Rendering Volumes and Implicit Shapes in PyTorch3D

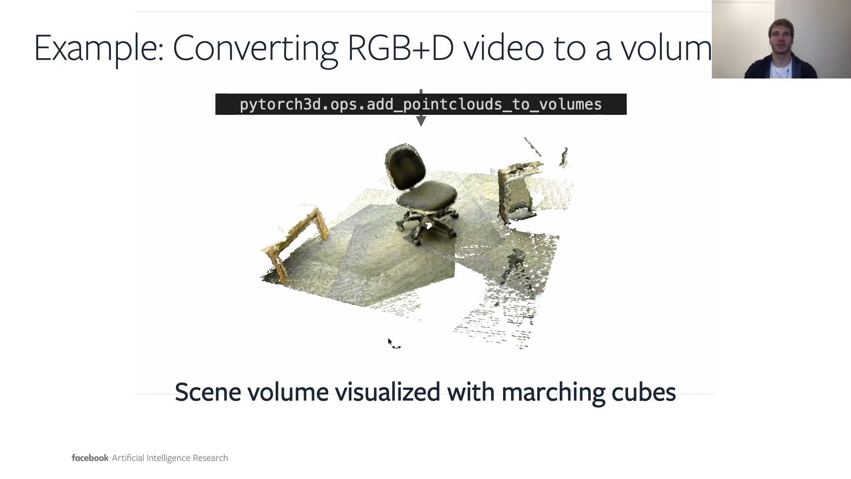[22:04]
We can see in the middle that there is definitely a chair being represented as a bunch of boxes.